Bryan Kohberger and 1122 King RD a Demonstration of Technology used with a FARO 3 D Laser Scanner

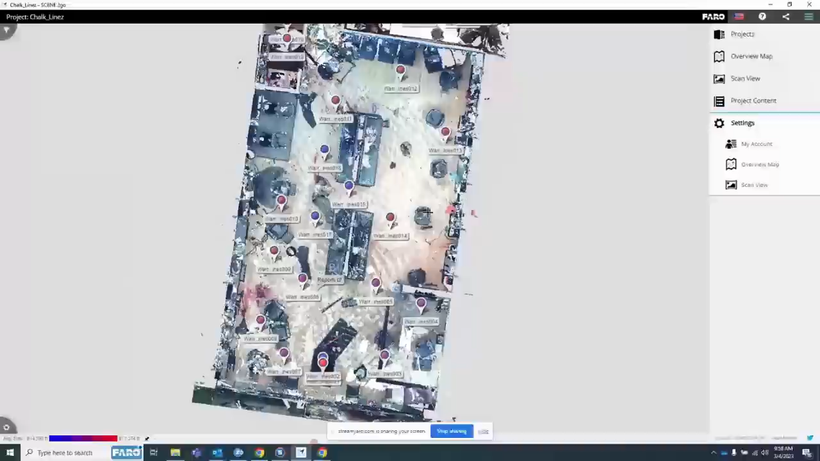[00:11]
You'll see there's a person in the middle of the screen right here that is laying down and deceased on the floor, and there's a bunch of bubbles on the screen.